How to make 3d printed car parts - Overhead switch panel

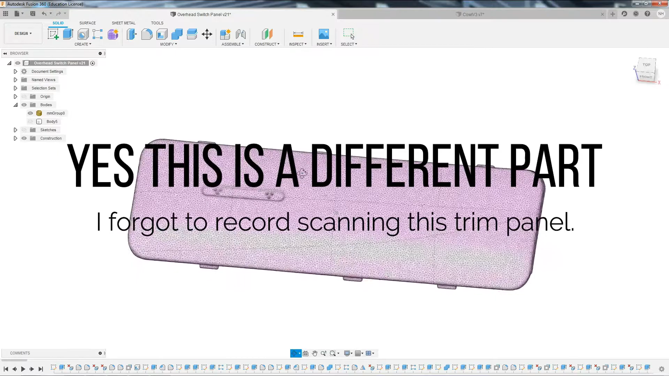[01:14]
I All right, so once I got my mesh model in from the 3d scan imported into fusion 360 I've reduced the polygon triangles
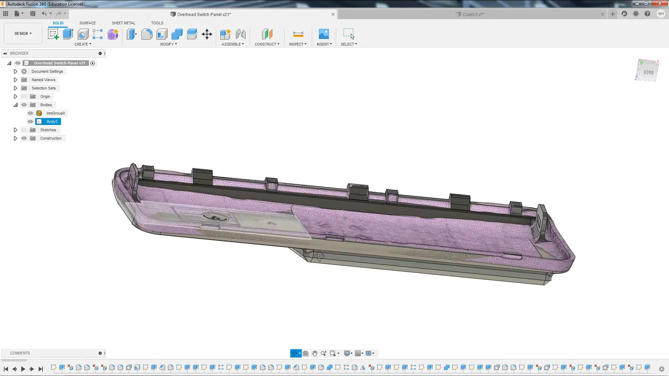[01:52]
Exactly where the scan is and there are issues with the scans alignment it you know The scan doesn't come out perfectly on
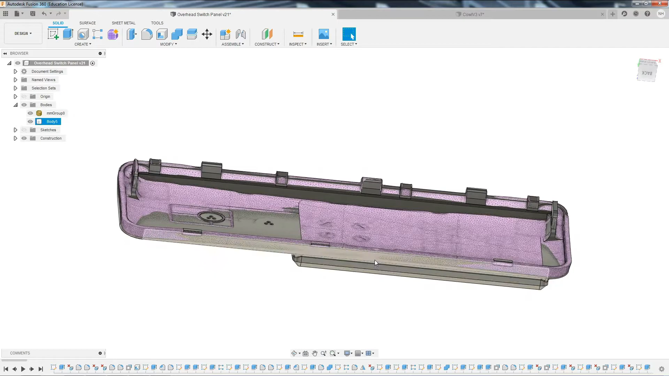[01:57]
plane So you had to align it to a plane as best as you can so some edges are not perfect
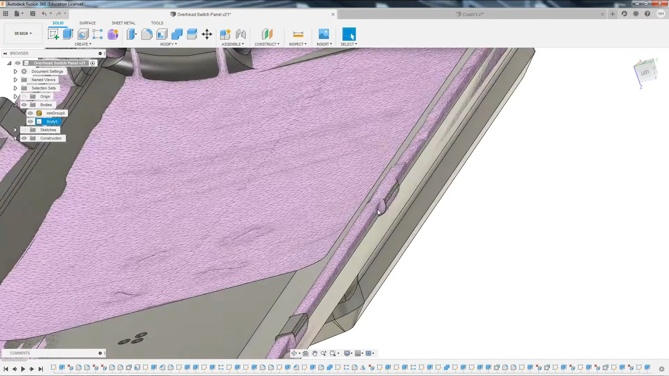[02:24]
But the scan makes it really nice for dialing in like these these clips to retain it in place
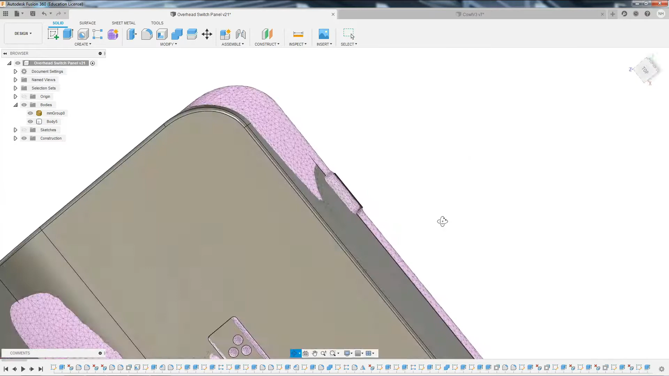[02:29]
This appears to be low, but it's not actually it's just again.
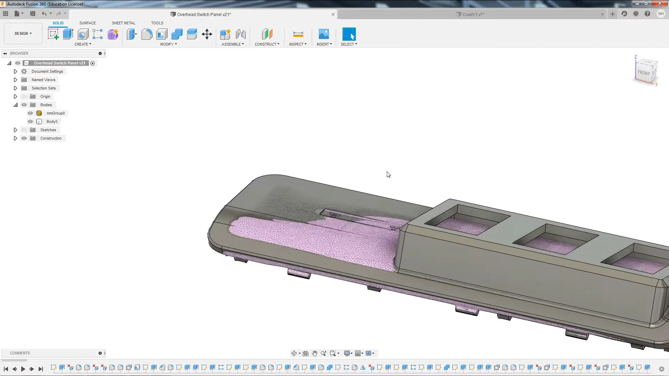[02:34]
It's just an alignment issue with the scan
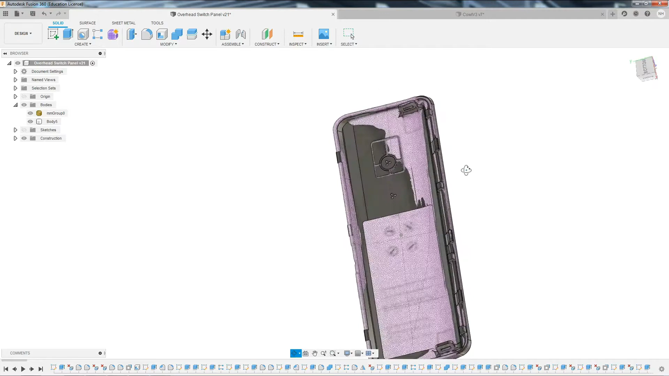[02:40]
But it gives you a really good base to start off of and I'll run you through kind of
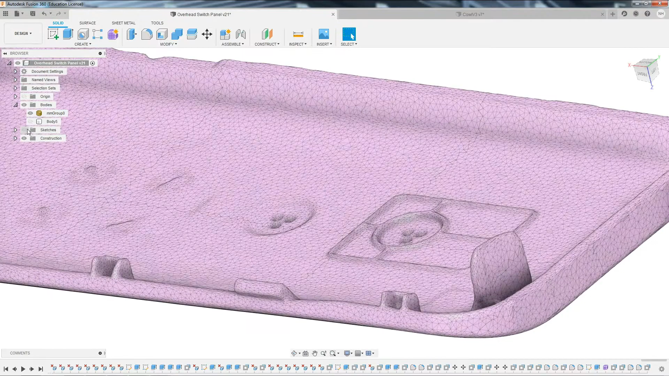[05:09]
So I just kind of match it to my best guess
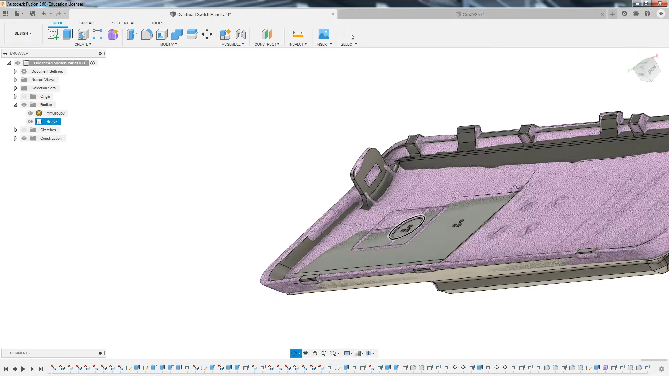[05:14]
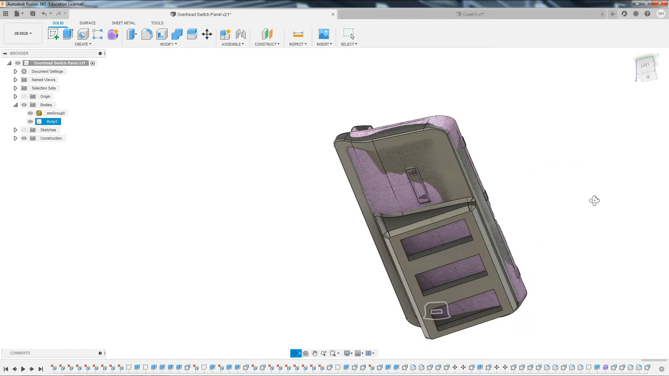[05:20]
And it is pretty close again, we're only talking you know most most these variances between like this edge of the model to the mesh
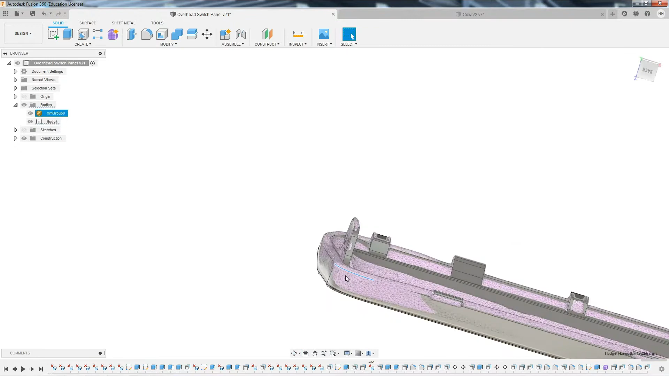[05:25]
It might look like a lot, but it's it's less than a millimeter.
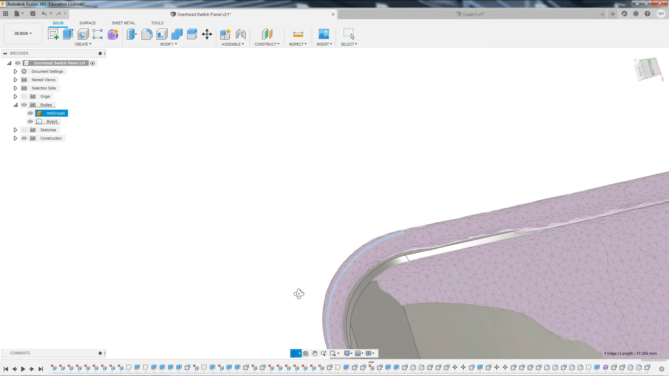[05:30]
It's it's like half a millimeter at most in most cases
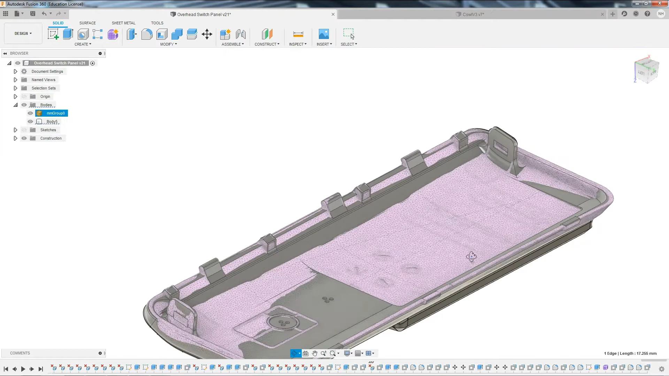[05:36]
So fitment is very good and then I
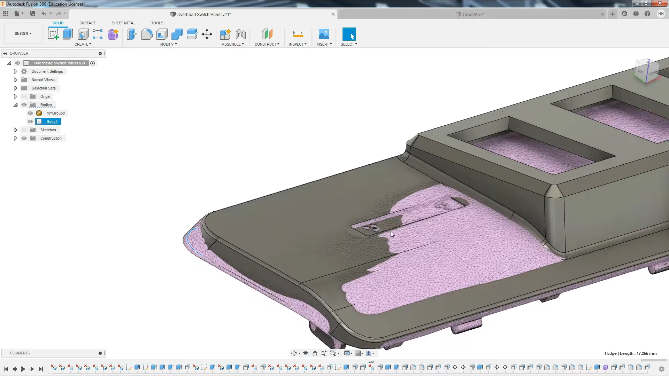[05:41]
Have the alignment of you just barely make them out there and
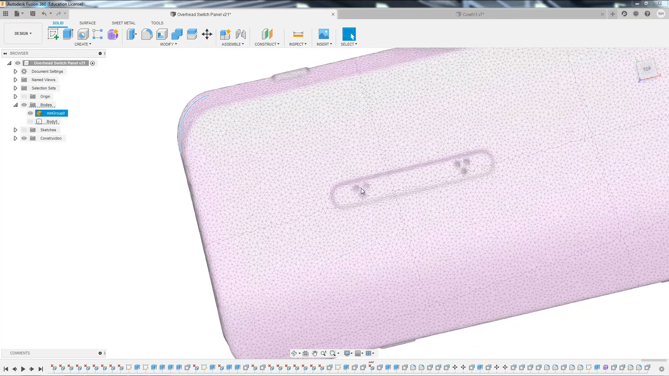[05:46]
these are actually for the microphone pickup for the Bluetooth audio and